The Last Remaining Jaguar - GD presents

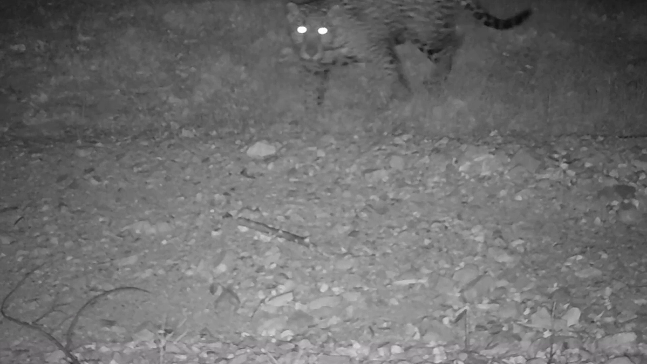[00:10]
A jaguar is roaming southern Arizona. It is the only known jaguar in the wild in the United States.